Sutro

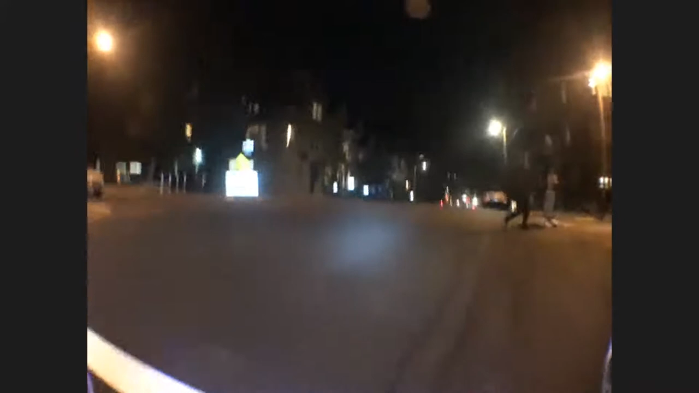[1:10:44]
So now we're headed onto Page Street, which is, during COVID-19, a slow street. What that means is only bicycles and pedestrians, except for people who actually live here.
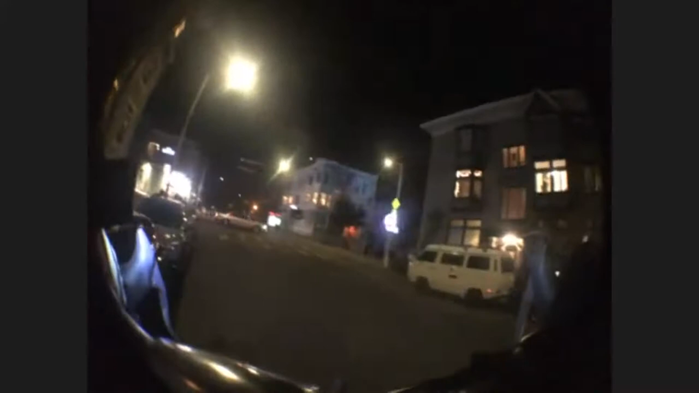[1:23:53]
And across the street, a half-timbered Tudor-style apartment building. And then right next to it, A.H. Larson's local masterpiece, 130 Frederick. I just adore this big pink building. How gay is that? A big pink building in the Haight-Ashbury. And look at the windows. Aren't those incredible? They're majestic. They're like a New York loft. Imagine the views from those windows.
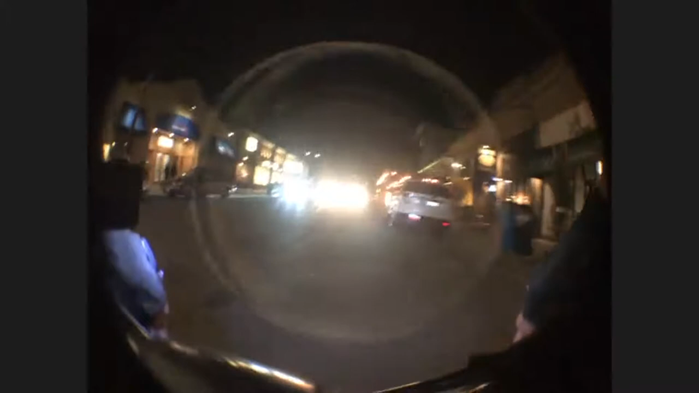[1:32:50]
This here is a lesbian bar in Coal Valley. It's now called Finnegan's Wake.
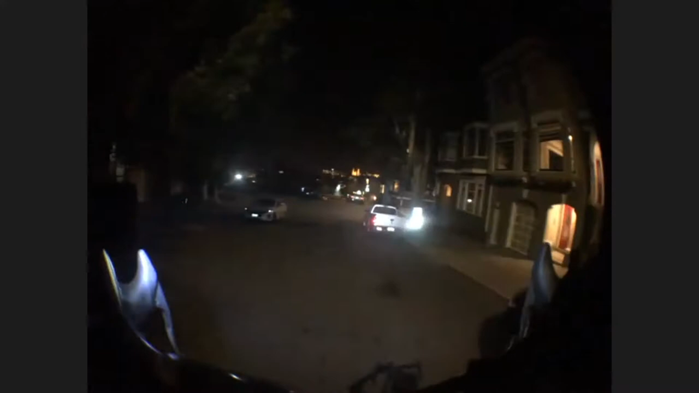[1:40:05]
I don't know. I think it'd be a terrific place to live, and we wouldn't have to leave our neighborhood. So let's head down the hill to our next attraction. But before we do, let's pause for a second and look across the valley to a place we visited a few weeks ago, Lone Mountain. Look at it off in the distance there, like an Italian hill town.
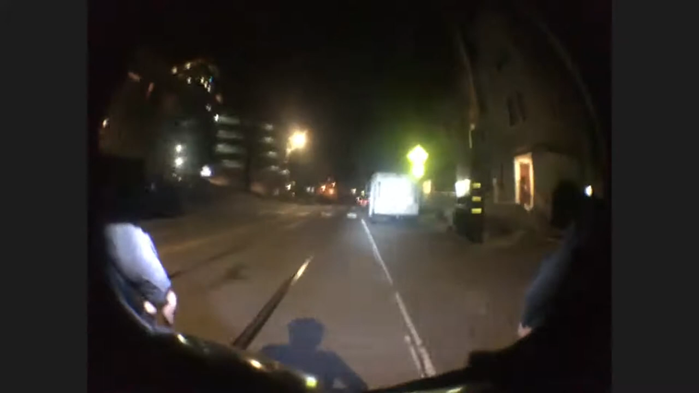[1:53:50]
Well, this building is a parking garage, but it pays tribute to Frank Lloyd Wright's masterpiece. Look at this, a parking garage that swirls. Isn't that fun? I just love it.
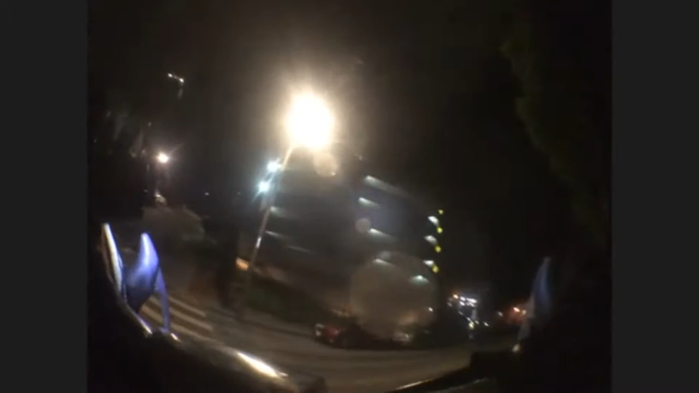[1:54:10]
A tribute to the Guggenheim. It just swirls round and round and round. I just think that's delightful. It was built in 1972 by the architecture firm of Reed and Tarix.
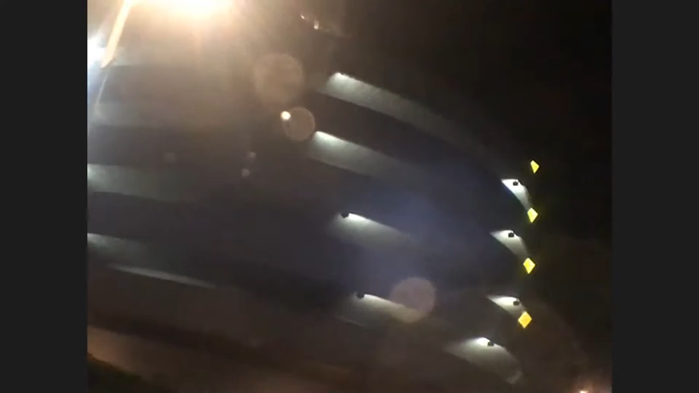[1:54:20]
How clever were these guys? But their cleverness doesn't stop here, because this parking garage is huge. It goes on and on and on. And it's not just a tribute to Frank Lloyd Wright and the Guggenheim.
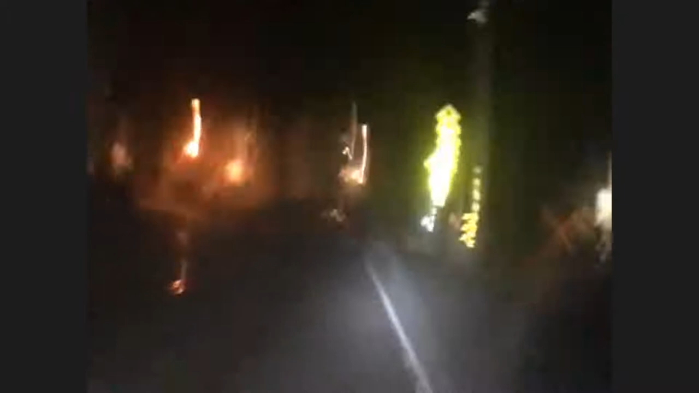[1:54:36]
It becomes a tribute to several other architects.
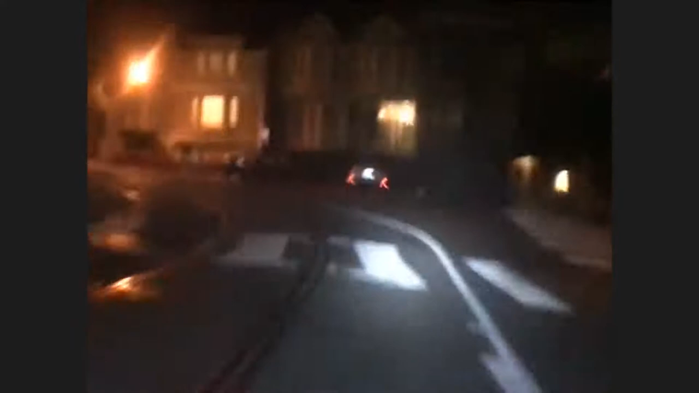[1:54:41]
It's almost a history of modern architecture expressed in a parking structure. Here in front of us, we see another wing of the parking structure. This references Melnikov's house in Moscow.
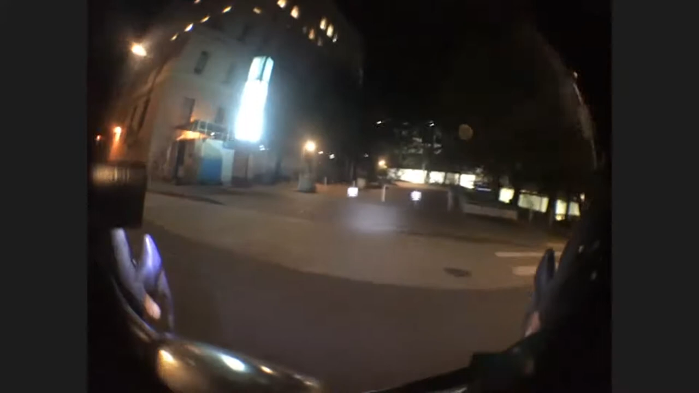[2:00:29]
and it is an exquisite example of the international style or the Bauhaus style.
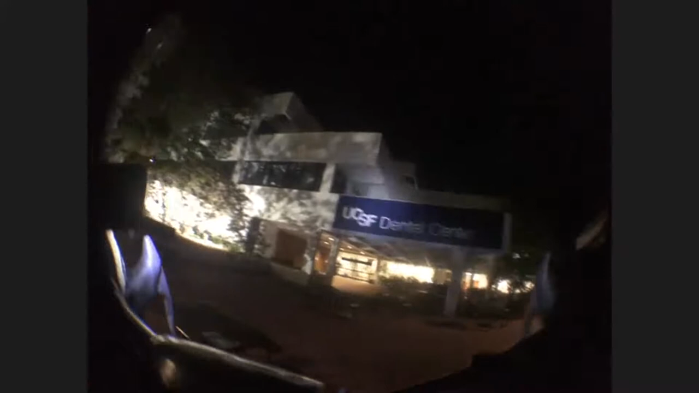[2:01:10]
It's a classic international style building. The white walls, the banded windows, it's light, it's boxy, and in this case, such a magical solution to the problem of building on a hill.
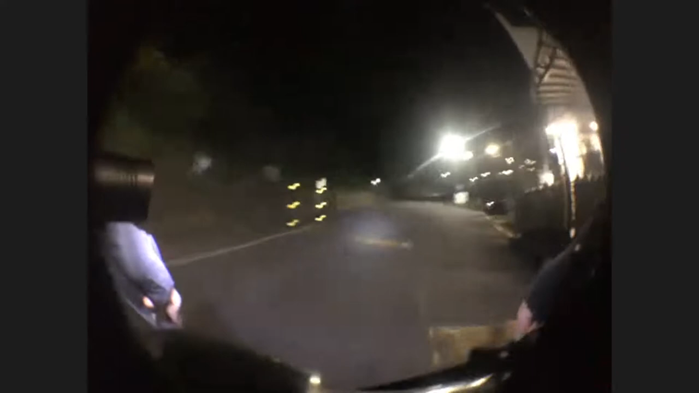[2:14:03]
Dolby Regenerative Medicine Building, a fantastic snaking structure wrapping around the contours of Mount Sutro. Look at that. It actually bends with the mountain. Isn't that incredible? Wrapping around the mountain.